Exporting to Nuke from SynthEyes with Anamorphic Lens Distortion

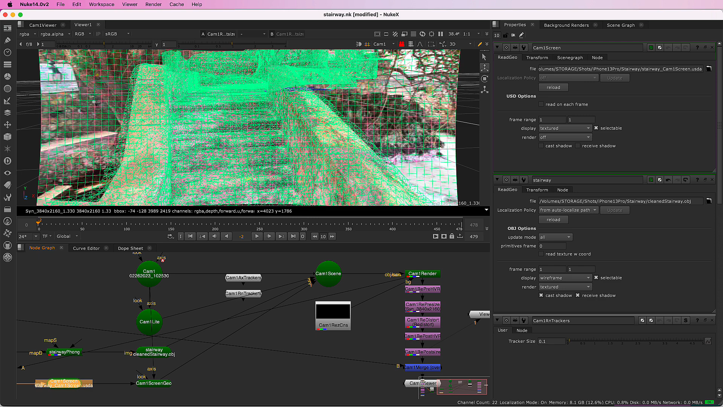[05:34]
Let's go back to Synthize for some more options. You can run the Lens workflow script before exporting, and the result will be sent to Nuke appropriately.
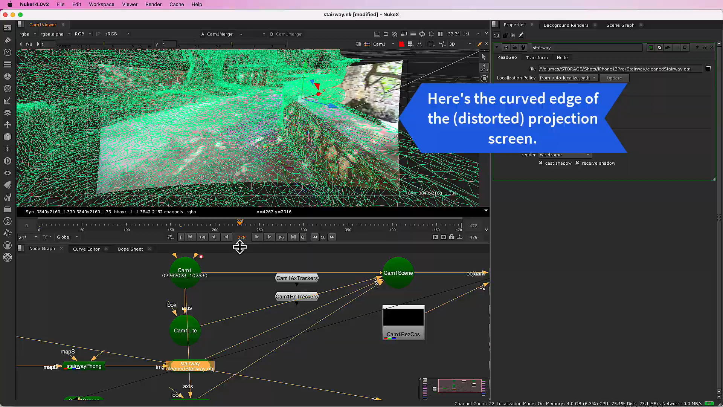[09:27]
Here in the 3D view, notice how the projection screen is inset within the camera render frame in workflow number two,
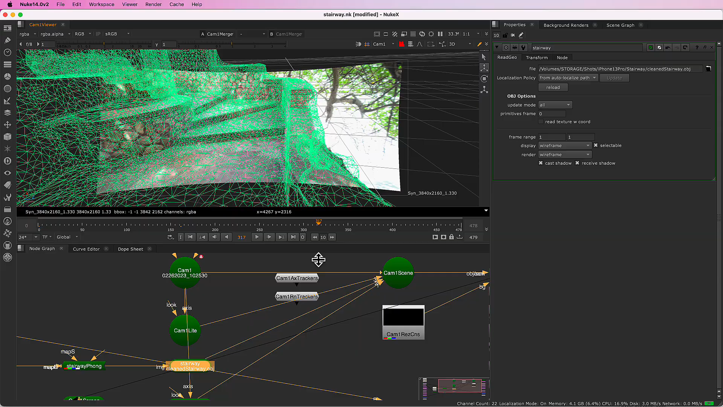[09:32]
rather than relying on the overscan. The undistortion path over here is largely for verification and
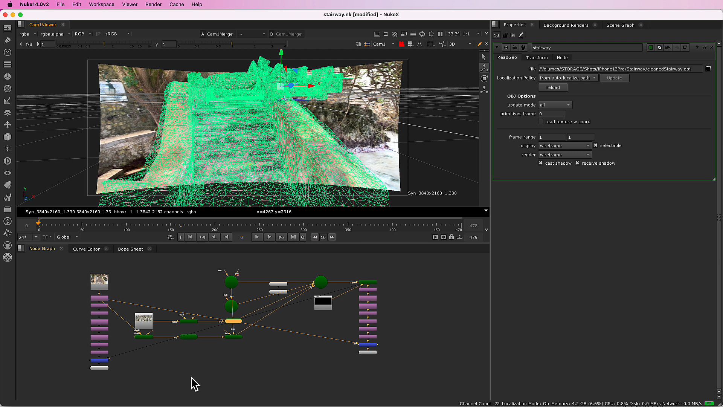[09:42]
optionally for display on a card as the background. Let me mention a few other things.